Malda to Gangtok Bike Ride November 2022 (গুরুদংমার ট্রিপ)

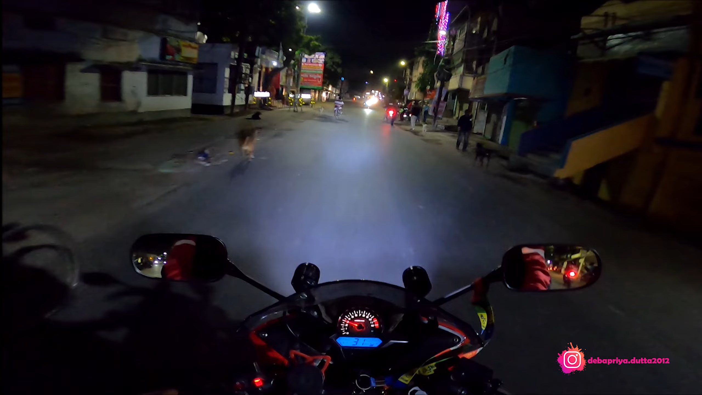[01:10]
নম্বর চলছে, মনস্কামনা ঢুকছি। আমাদের জন্য সবাই আমাদের জন্য দাঁড়িয়ে ছিল, এদের শুভাশী সুমিত কাকু, এদের পাপু তনুদা, দেবাচিদা,
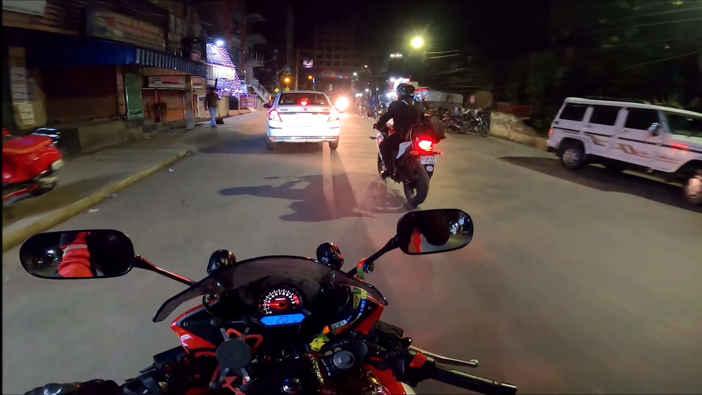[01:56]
তো আমরা এখানে লেট করতে চাই না, কারণ এখানে রাস্তা একটু জ্যাম ধরতে আছে,
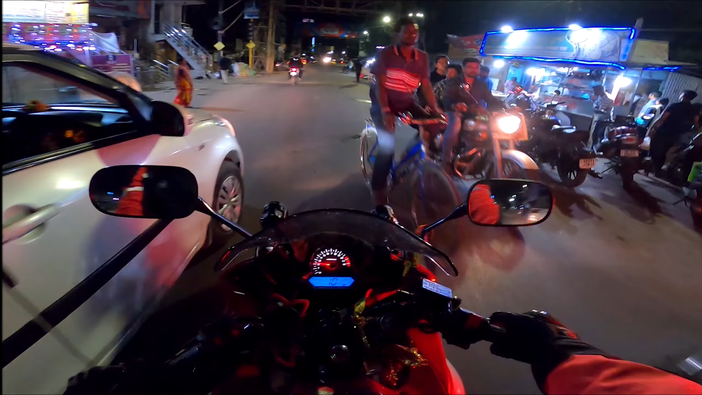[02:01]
তো ফাঁকা রাস্তা সব ব্লক চুল করবো। হ্যাঁ, অন্য গাড়ি কী দেখাবো, তো সকাল সকাল হবে তখন দেখতে পাবে সব ব্লক। তো তাও কিছু কিছু জায়গায় আমি ব্লকটা দেখাবো, তো চলো।
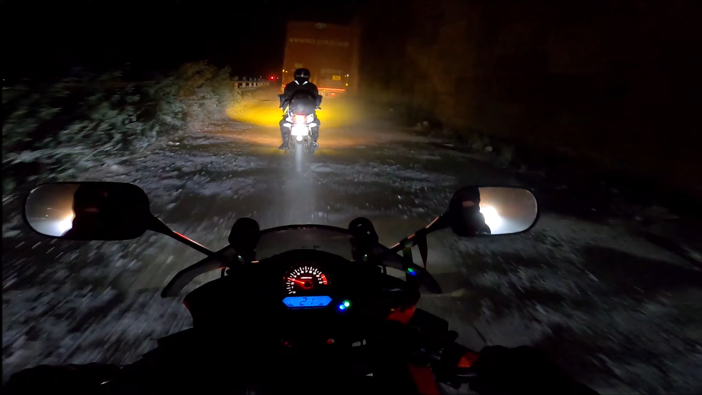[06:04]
রাস্তা প্রচণ্ড খারাপ কিষানগঞ্জে ভেতরের দিকে ঢুকলাম ভাবলাম এদিকে রাস্তা ভালো পাবো এদিকে আরও জ্যাম আর রাস্তাও খারাপ
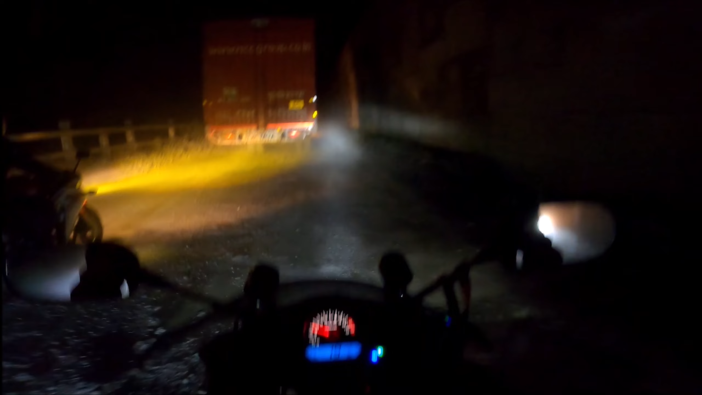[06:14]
বের হওয়া যাবে কিন্তু
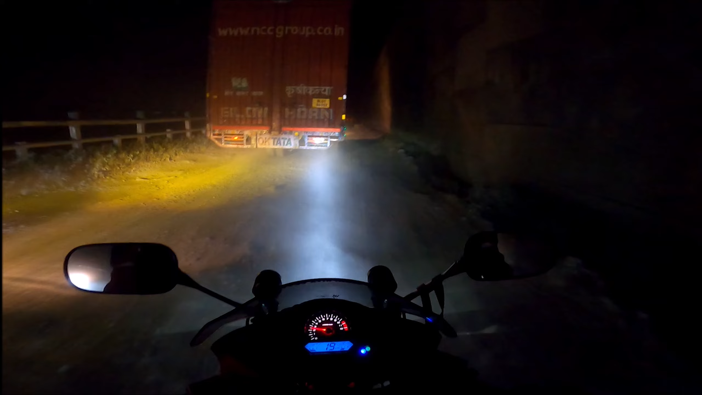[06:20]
ব্রিজ নিয়ে লাভ নাই আস্তে আস্তে যাওয়া যাবে গাড়ির চাকা অটোমেটিক সাইড নিচ্ছে
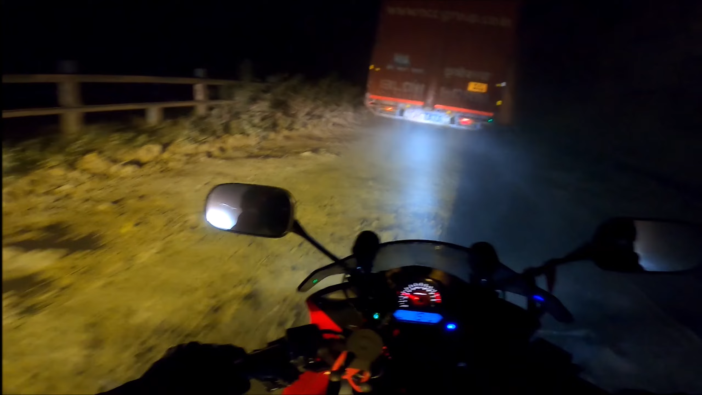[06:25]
এদিকে ধুলাবালিতে গাড়ি দিন হবে তো ইসলামপুর বাইপাসটা উঠলাম রাস্তাটা খুব সুন্দর পুরো লাইটের লাইট পুরো এরিয়াটা